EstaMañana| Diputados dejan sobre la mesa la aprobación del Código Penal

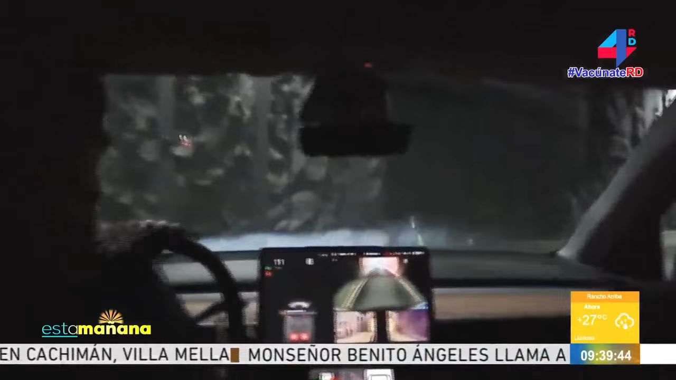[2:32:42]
En el otro video entonces está, miren ahí cómo vienen y van los vehículos, muy chulo esa experiencia.